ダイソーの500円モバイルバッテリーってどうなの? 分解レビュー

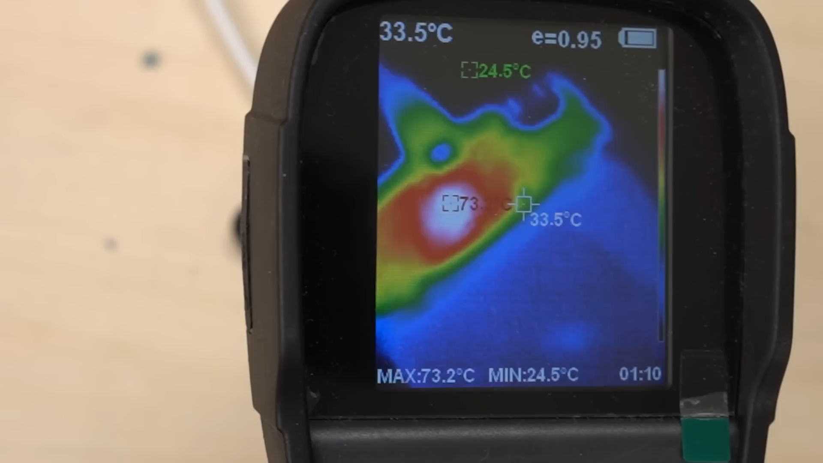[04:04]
On screen: spot 33.5°C, max 73.2°C, min 24.5°C
充電ICがかなり発熱しているようです73度近くまで温度上昇しています
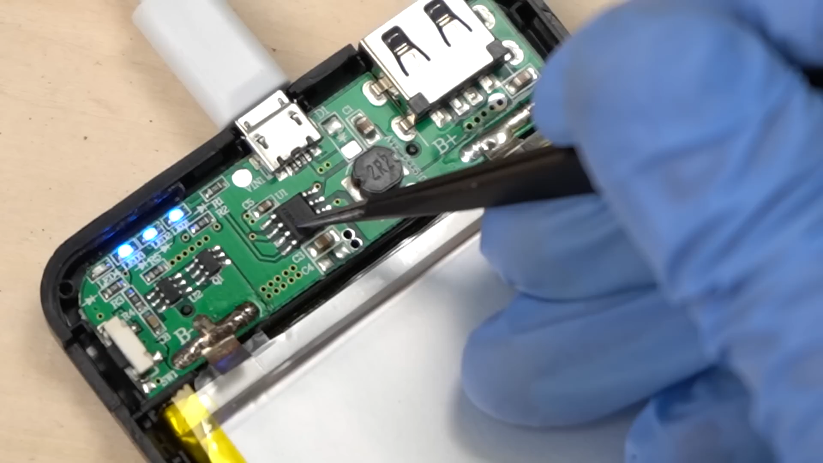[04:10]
この充電ICが73度近くまで温度上昇していました次はスマートフォンを充電した時です
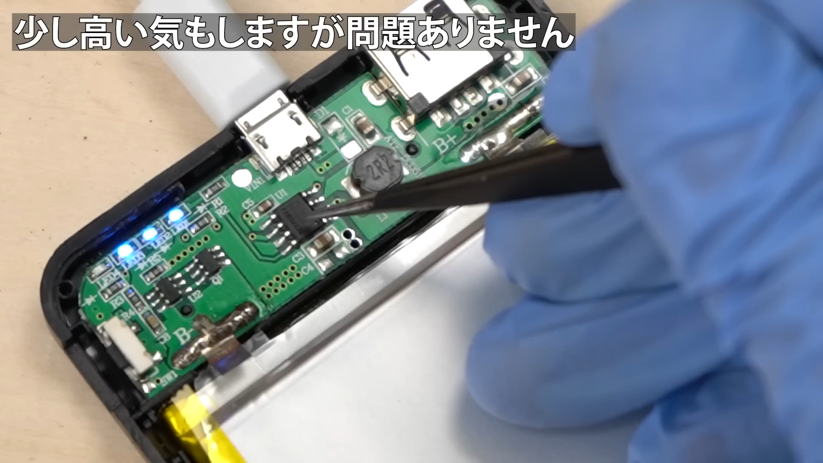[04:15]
バッテリー放電時つまりスマートフォンを充電している
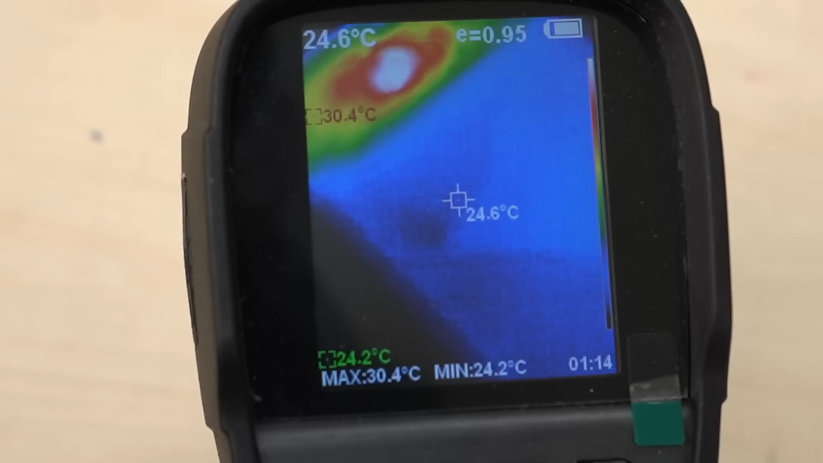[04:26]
On screen: spot 24.6°C, max 30.4°C, min 24.2°C
時はどうなっているかというとスマートフォンを充電している時もやはり温度上昇はあります大体64度くらいまで温度は上昇しているようです